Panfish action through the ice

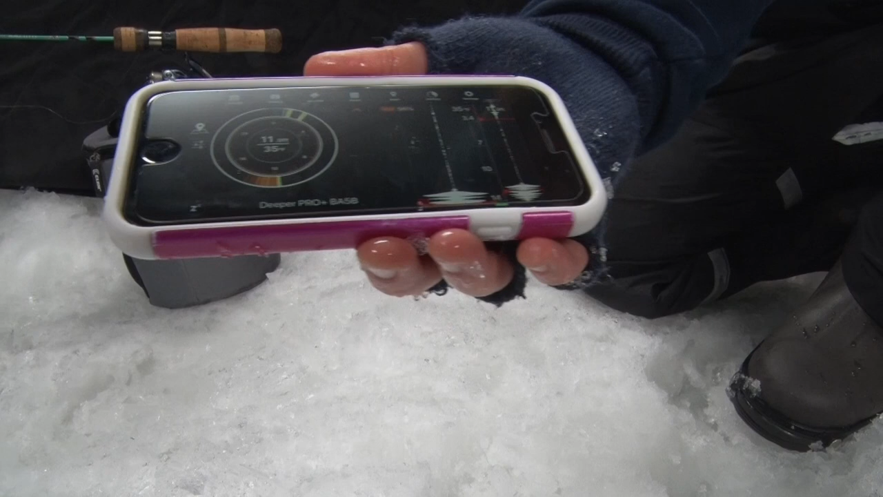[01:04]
And I saw him zoom right up from the bottom up for this jig. I was fishing about a foot up from the bottom. So they're active and healthy, that's for sure.
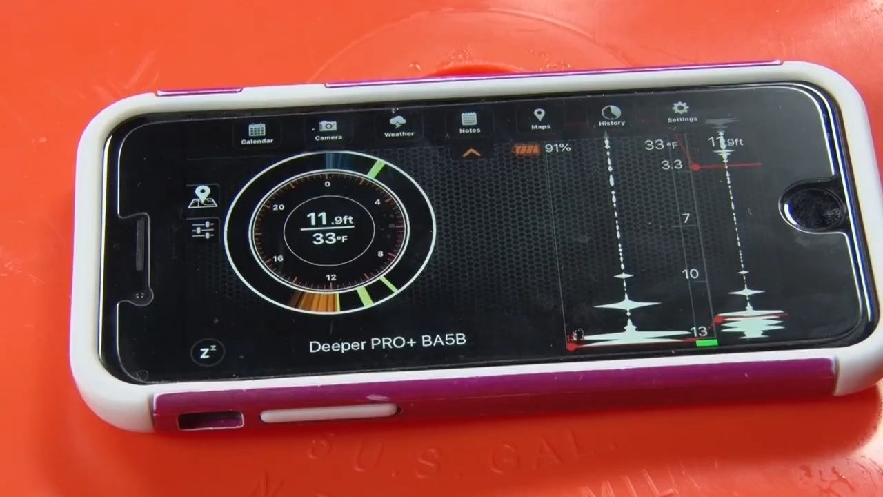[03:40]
On screen: depth 11.9 ft, water 33°F
With the flasher perspective, you're able to really see all the structure.
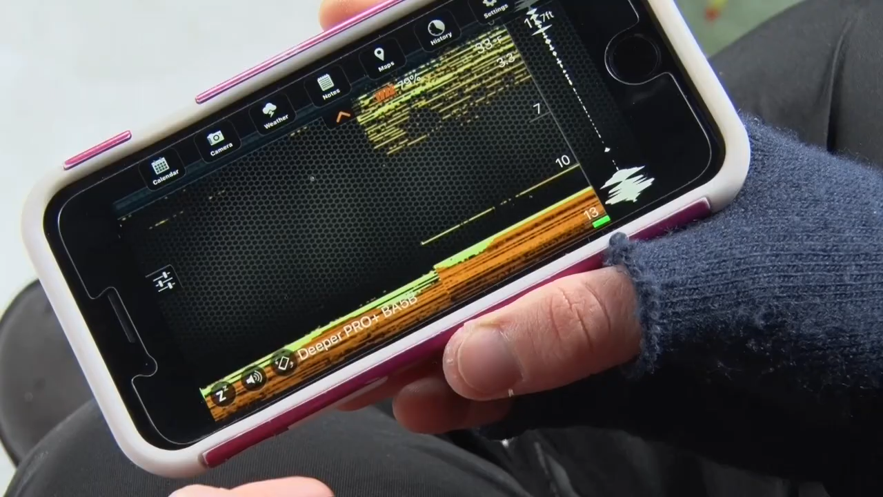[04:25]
There are many different settings and many different views that you can use it for.
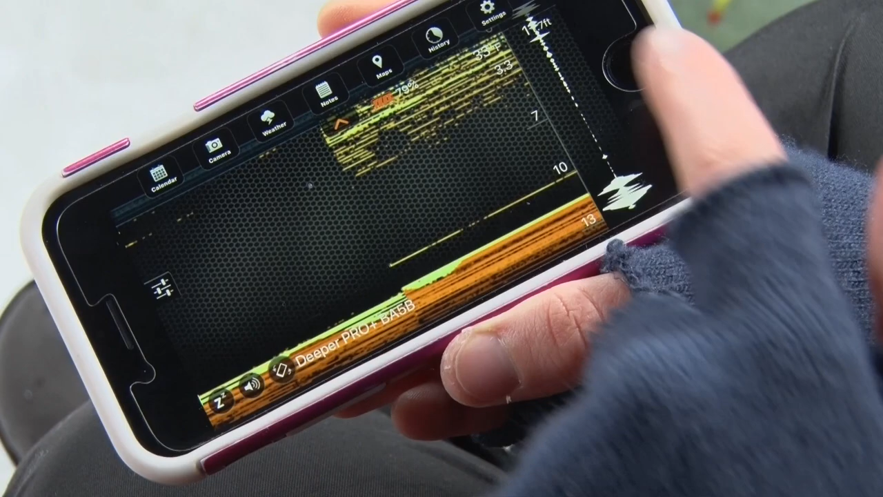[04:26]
The best for ice fishing is that traditional flasher viewpoint. So I'm able to see at a glimpse, what's the water temperature? How deep are we? Where's the bottom being marked on here?
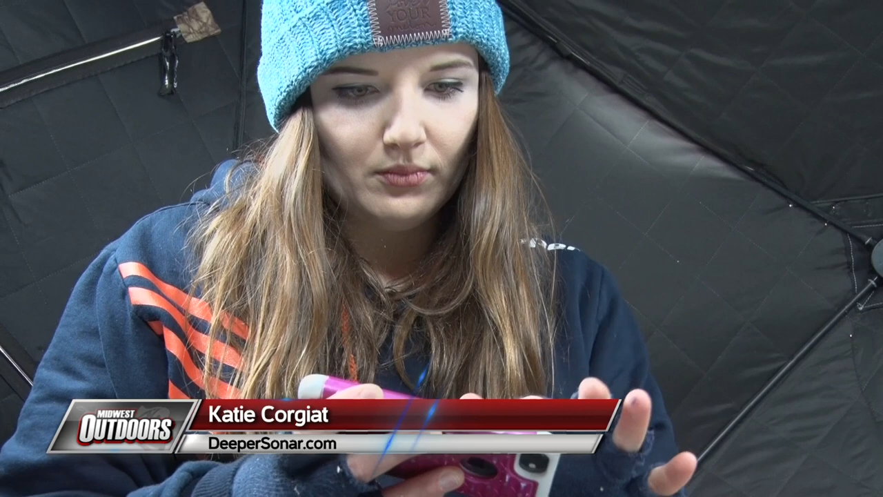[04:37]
Where are the fish? And let's say I'm really specifically targeting suspended fish. I'm able to see where they are on this flasher model.
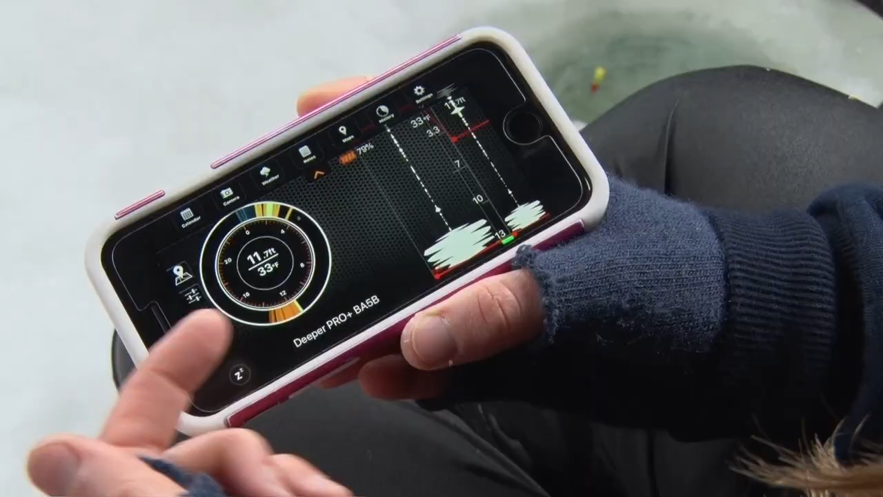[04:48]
On screen: depth 11.7 ft
But I also, on the right hand side here, can adjust the zoom window. So if I'm really seeing a cluster of fish within a couple feet of each other,
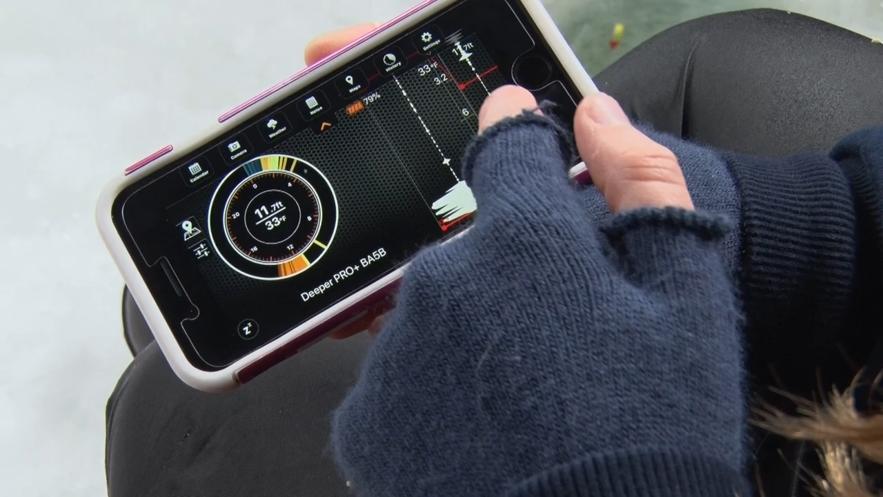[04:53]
On screen: water 33°F
I'd be able to move that to where it is so I can get a better profile of that.